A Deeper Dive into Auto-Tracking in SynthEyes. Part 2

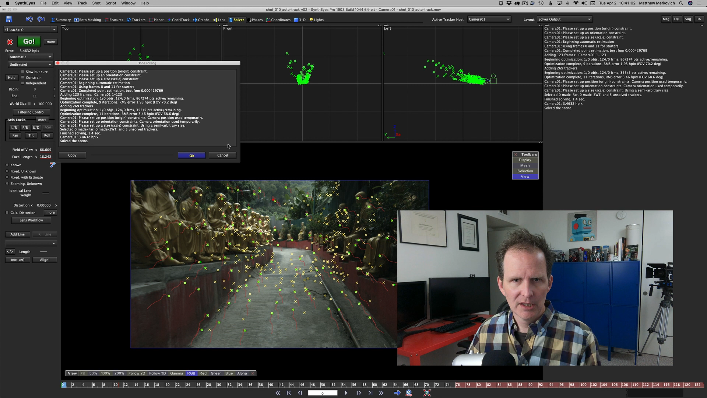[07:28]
once again we get our nice little valley of buddhas this by the way was shot at the uh monastery of 10 000 buddhas i
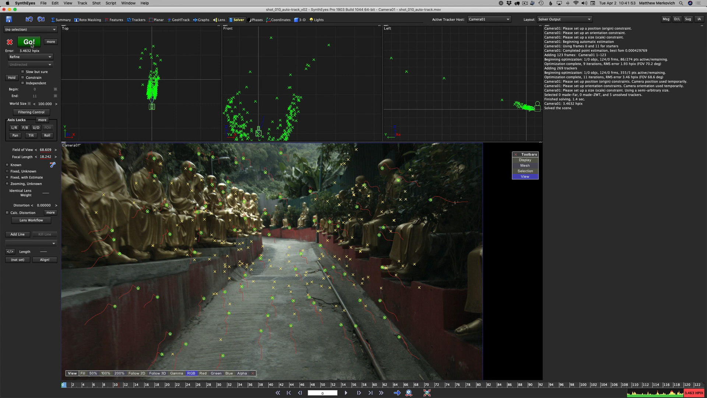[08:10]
clean up trackers again fix look by the way
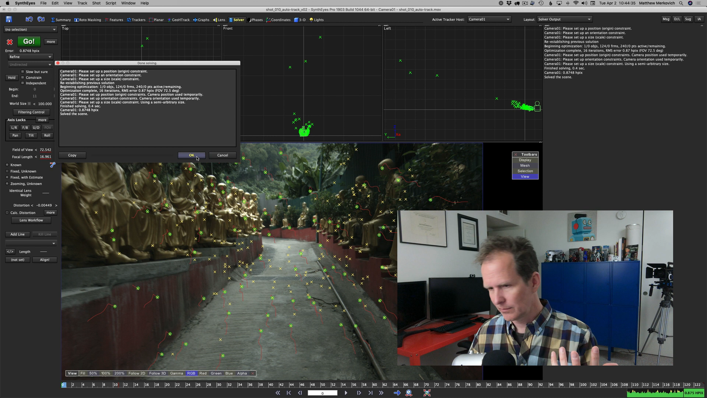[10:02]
uh a 100th of a pixel so that's that's good so how does synthize calculate